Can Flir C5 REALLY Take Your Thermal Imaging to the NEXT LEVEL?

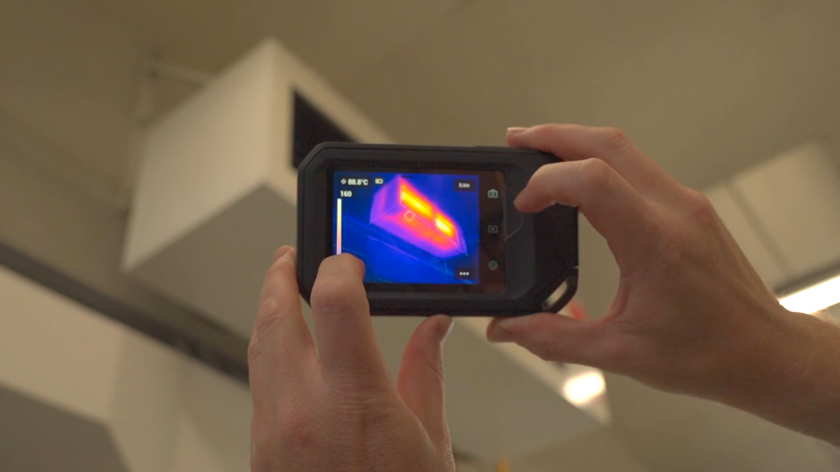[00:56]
It's ergonomic too. It fits easily in your hand and can also go into your pocket.
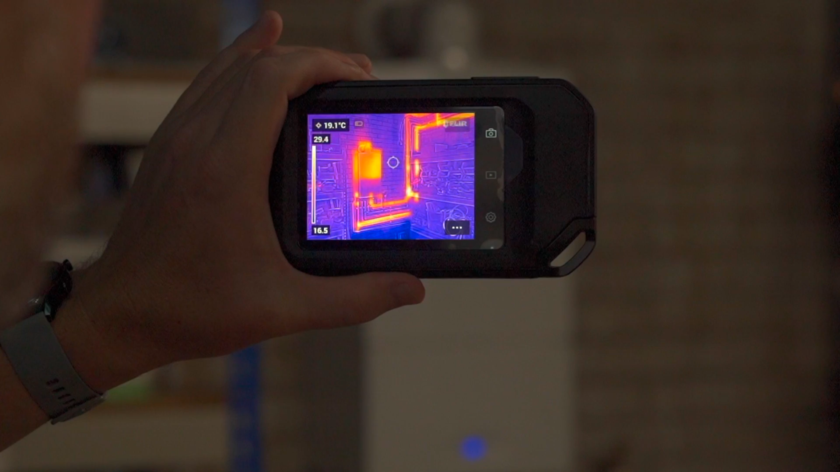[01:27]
On screen: spot 19.1°C
The FLIR C5 offers intuitive operation using the 3.5 touch screen display on the rear of the camera.
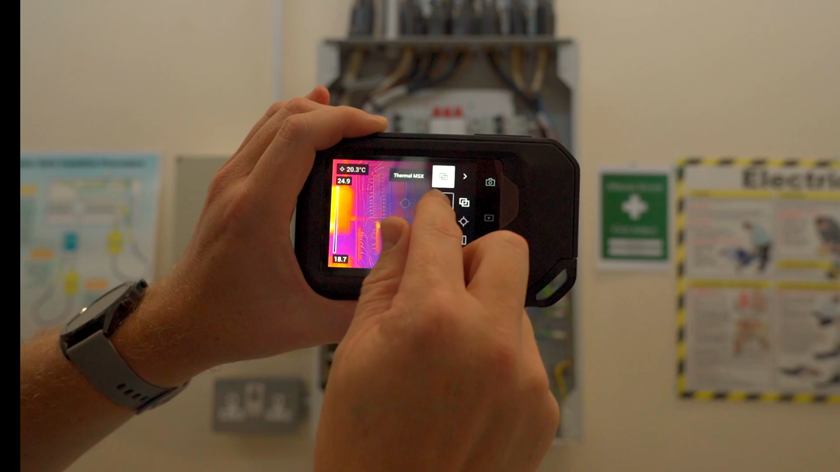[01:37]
On screen: spot 20.3°C
It also features the one-touch leveling span, allowing you to adjust the level and span with one single touch.